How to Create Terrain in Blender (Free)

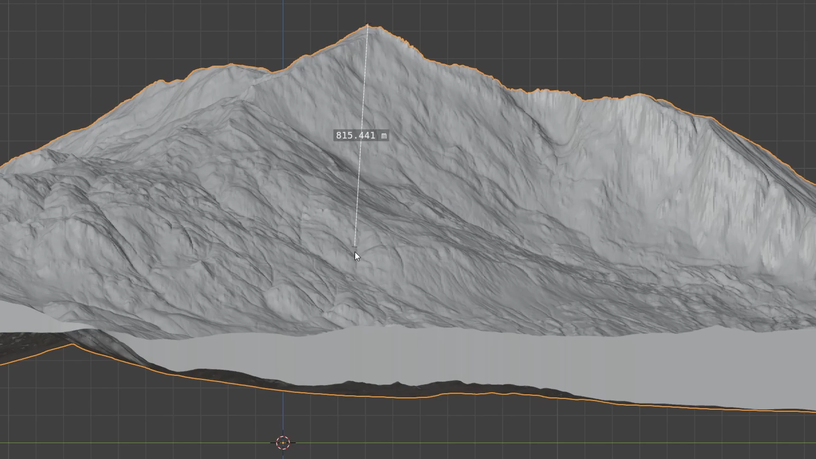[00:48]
For this one, I would think the mountains are about 1500 meters high,